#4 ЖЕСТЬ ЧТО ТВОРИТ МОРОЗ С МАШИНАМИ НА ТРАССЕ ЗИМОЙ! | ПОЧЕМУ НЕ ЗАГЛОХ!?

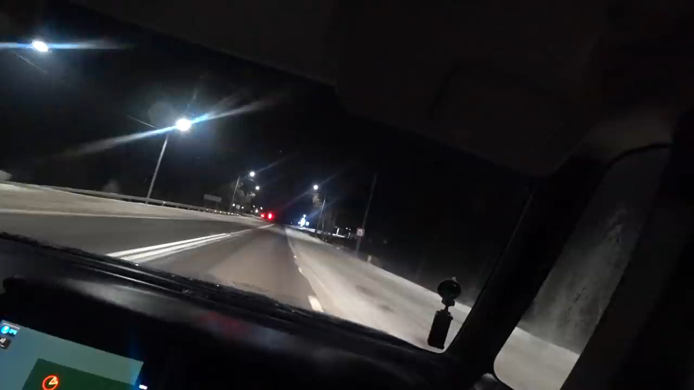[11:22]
Без воды, чтобы и без солярки бенз был. Охренеть, 59,80. 55,50.
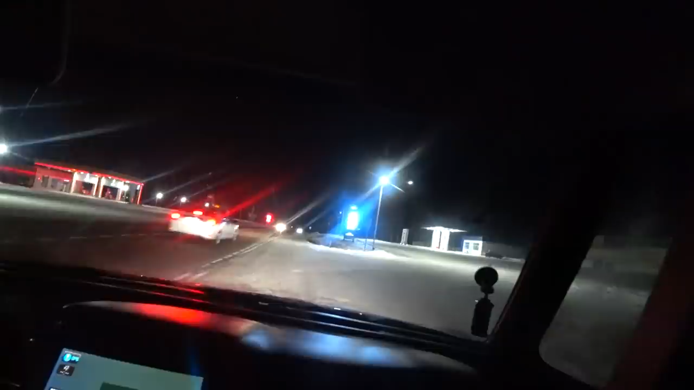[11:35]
Ё-моё, чё за жесть такая, а? Это вот здесь, а вот здесь 58,80.
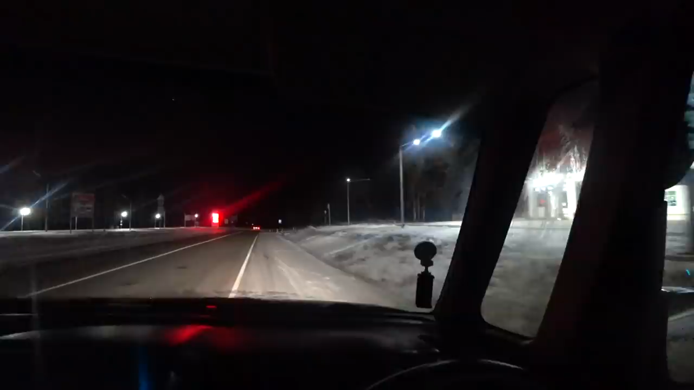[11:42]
59,80 цена бензина. Это жесть вообще, я эту поездку надолго запомню.